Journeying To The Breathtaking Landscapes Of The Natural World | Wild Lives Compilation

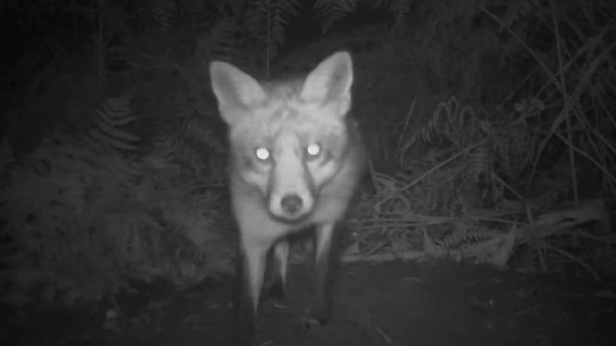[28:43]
Something has been attacking him and he's dropped these as a decoy to get away from the fox.
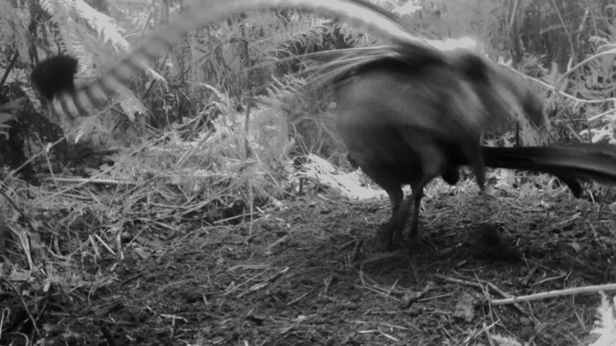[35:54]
So usually when she stops circling like that and he gets behind her,
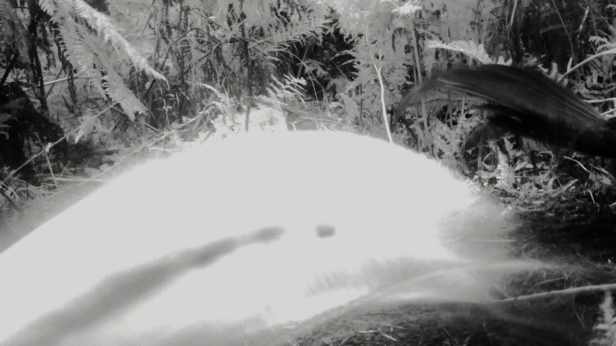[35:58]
that usually means he's in with a chance.